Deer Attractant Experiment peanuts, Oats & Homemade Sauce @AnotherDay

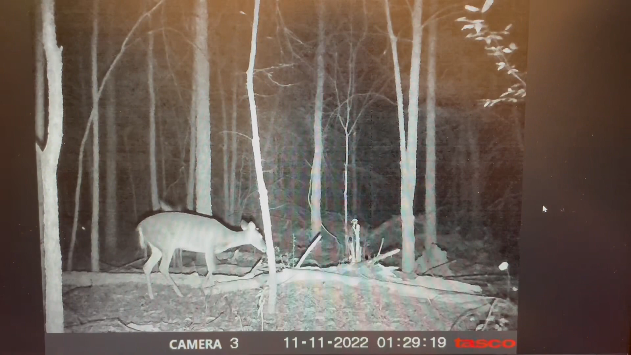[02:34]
Not really attracted to the peanuts or the oats. But they go right to that tree. And they tear that tree up for about, I don't know, an hour or so. And yeah, so they, a little more than an hour. And then they take off, probably ate it all. And then went to another spot.
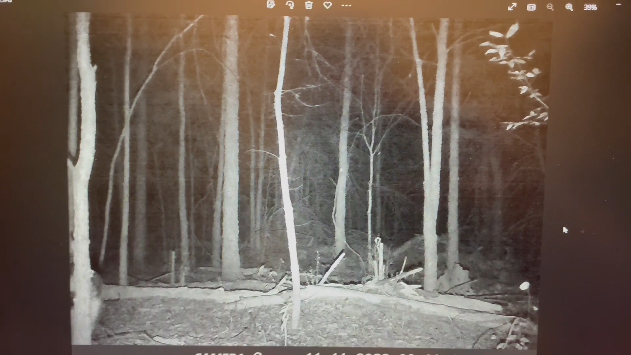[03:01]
But here, we've got raccoons. We've got bunnies. You can see a little bunny. There's the raccoon again on the camera. And we have a possum.
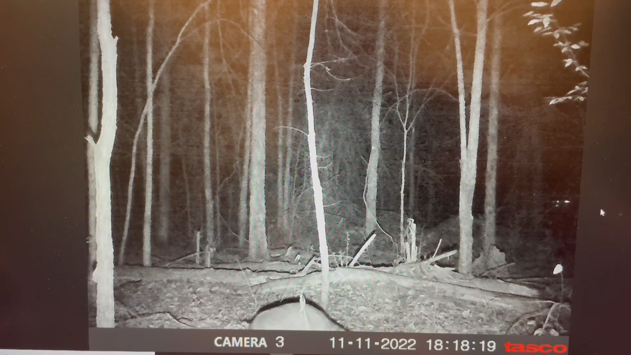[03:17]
That's a raccoon, I'm sorry. And a little coat. A little raccoon again. That's a possum right there. So it looks like the raccoons, the rabbits, and the possums enjoyed the peanuts. And whatever of the oats that they ate.
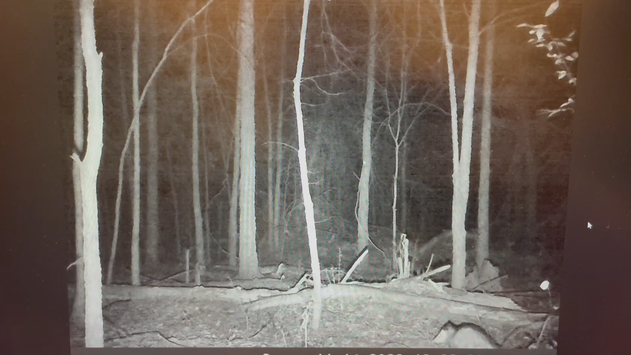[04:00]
So I don't know why I didn't catch that on camera. I probably just need to get a new camera. So there's our friend a possum again. Looks like possums love peanuts. Just in case you're wondering.